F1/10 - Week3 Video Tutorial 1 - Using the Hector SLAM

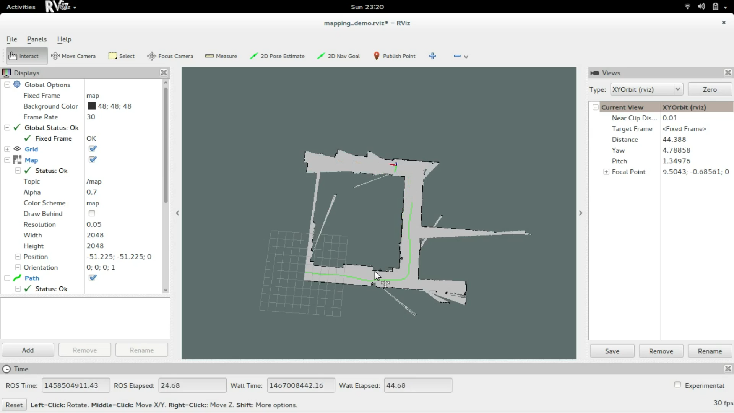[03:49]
The map may or may not work as perfect as visible here.